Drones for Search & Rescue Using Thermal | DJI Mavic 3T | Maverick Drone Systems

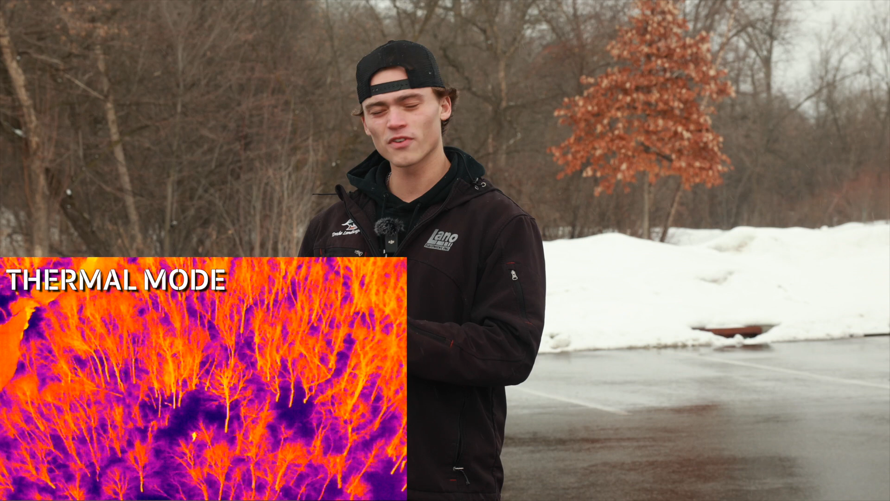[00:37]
What we found best is that the Holtron works for this environment, what we're in, it's cold weather, there's snow on the ground, so we'll see if we can't find our suspect.